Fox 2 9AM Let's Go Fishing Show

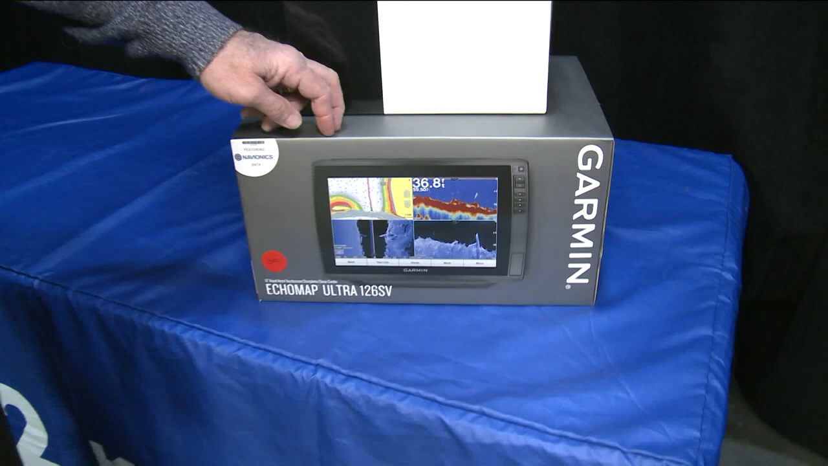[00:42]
I've got the new Garmin Echo Map 12-inch unit and the Panoptix, which is, it is just amazing.